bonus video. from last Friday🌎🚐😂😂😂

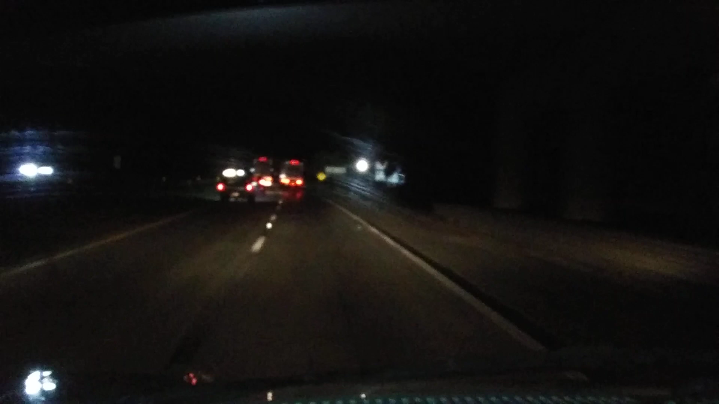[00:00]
Go! 9100 coming at you! It's 1047 p.m. Eastern Standard Time. It's still Friday. We're on the road, baby. Woo! You know it! Where's that Georgia State line? There's exit 21. Exit 5, Hinesville. We're getting down there.